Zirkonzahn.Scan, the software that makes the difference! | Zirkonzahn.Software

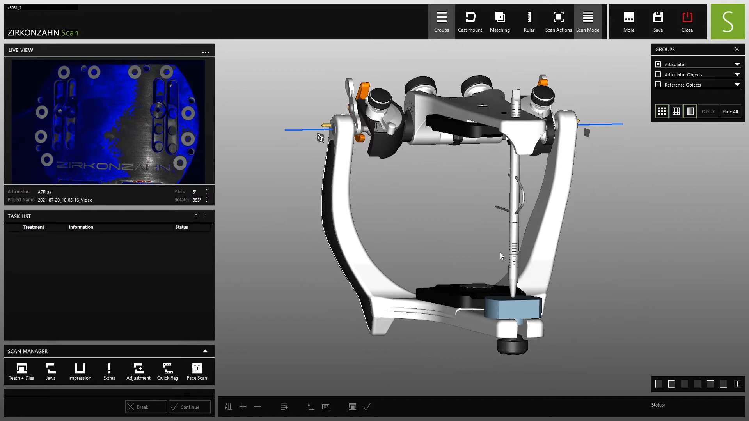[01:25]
Furthermore, the software offers various import functions, such as the importing of 2D images.